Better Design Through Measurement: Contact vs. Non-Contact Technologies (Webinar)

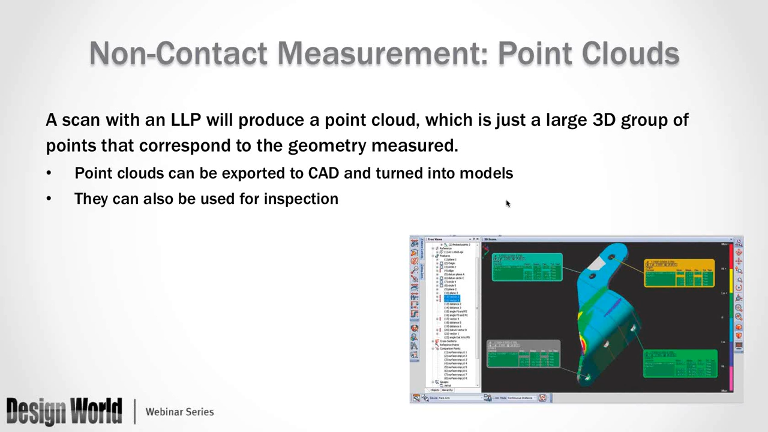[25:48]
into a polygon model or a surface model and be used for reverse engineering or later inspection. As an inspection tool, it can also be used a little bit differently. This presumes that you already have a CAD model of your part. But what we can do is we can create a point cloud color contour map. So what is a point cloud color contour map? Well, you input your CAD model, and then you lay that point cloud I discussed on top of the CAD model. And software actually then can take that and compare the two of them, give you colors,
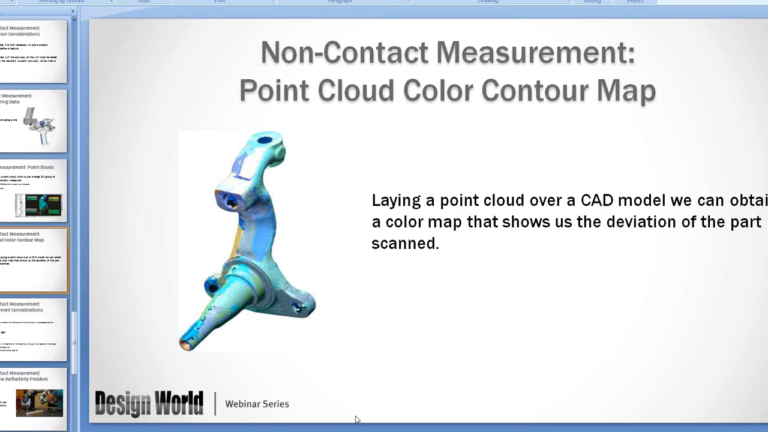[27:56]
I will be also using Ferro's software CAM2 measure 10, and I have a part here in front of me, and I have a CAD model of the part already loaded in. So it looks like I am going to be showing my screen here, and I think we're good now. So I'm showing my screen. I see that the audience view is good.
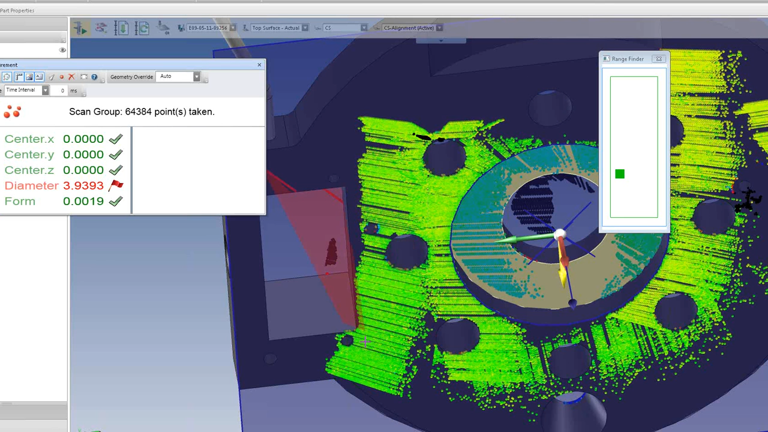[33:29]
and I've already taken 64,000 points over this part. And I could, of course, keep going. It's a very fast method to take a very large number of points. In fact, these points are so densely grouped, they don't hardly even look like points.
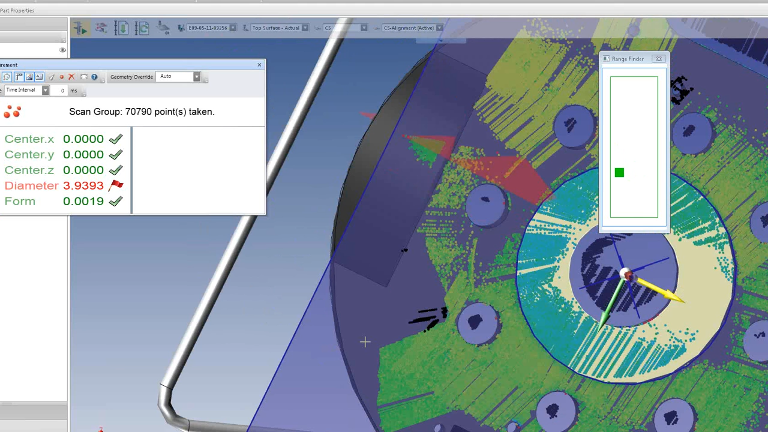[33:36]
They look more like lines. All right, so I'll go ahead and finish that out.
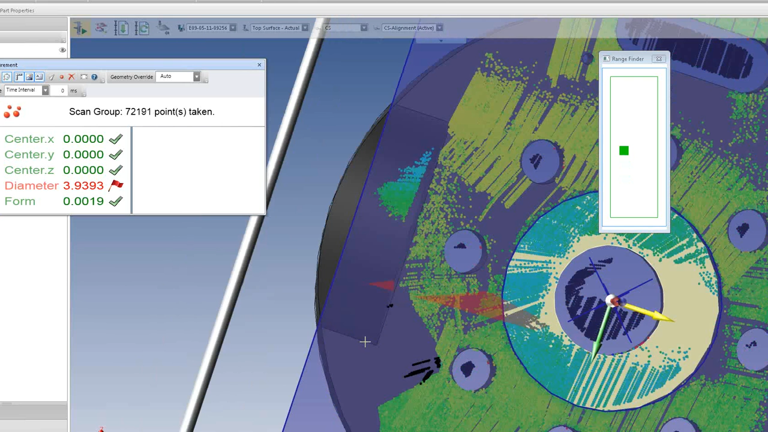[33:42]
And that's going to fall away. Let me go ahead and hang my articulated arm up here.
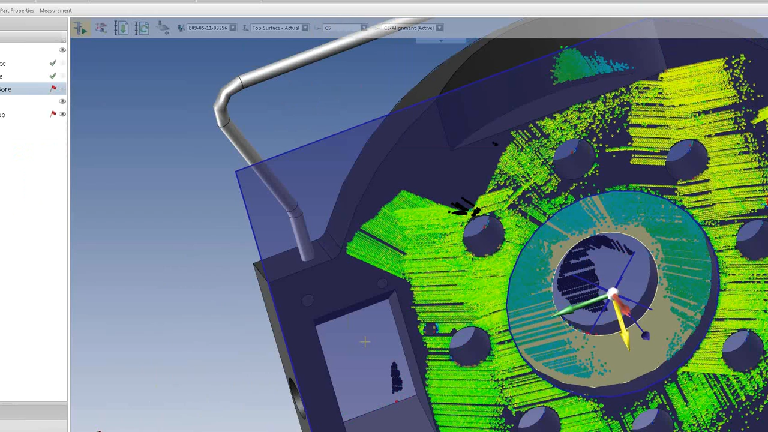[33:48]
All right, so now we can go look at this data. So you can see we have some surface scan
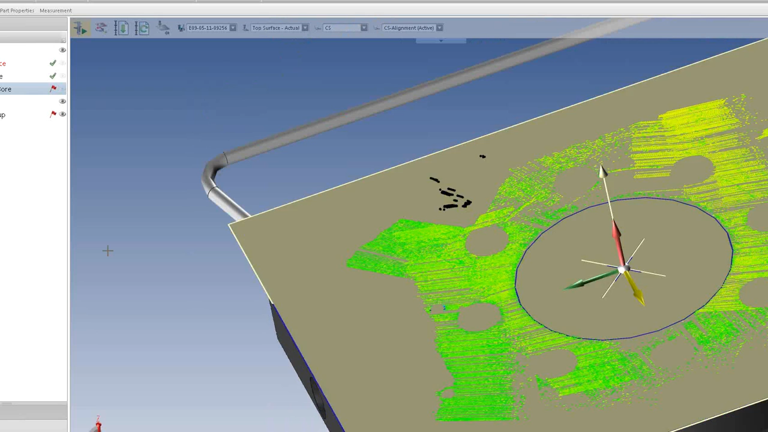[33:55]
data that's applied over the whole part here. And we have a lot of points. And if I zoom in, you can kind of see how they are points.